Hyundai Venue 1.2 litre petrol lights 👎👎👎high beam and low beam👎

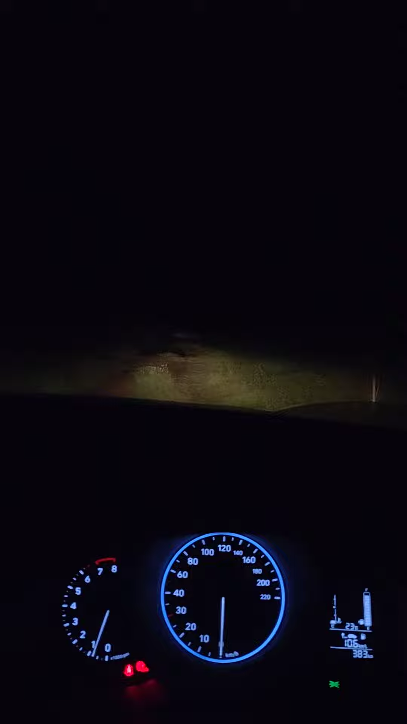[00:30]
अगर हाई बीम करता हूँ यह हाई बीम पर है तो भी आप देखेंगे इतना कोई विशेष उजाला नहीं है और इसमें सिस्टम है वन टू थी का तो यह देखिए जीरो पर है अब मैंने इसको वन पर गराए यह टू पर यह बस जीरो वन टू पर होता है